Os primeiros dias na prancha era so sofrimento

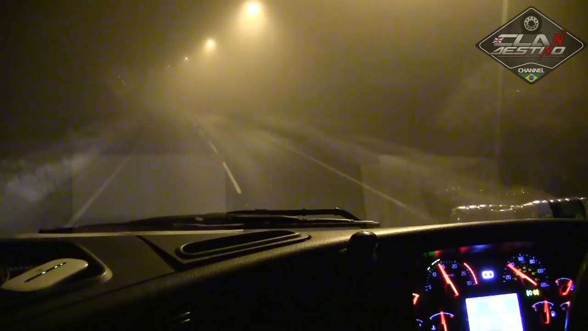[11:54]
E um nevoeiro louco. E agora nós vamos em direção a Cardiff. Ou Newport, desculpa. Cardiff é... Vamos carregar lá, né? Que é ali perto um do outro. Vai se carregar em Newport, naquela empresinha lá que eu já filmei.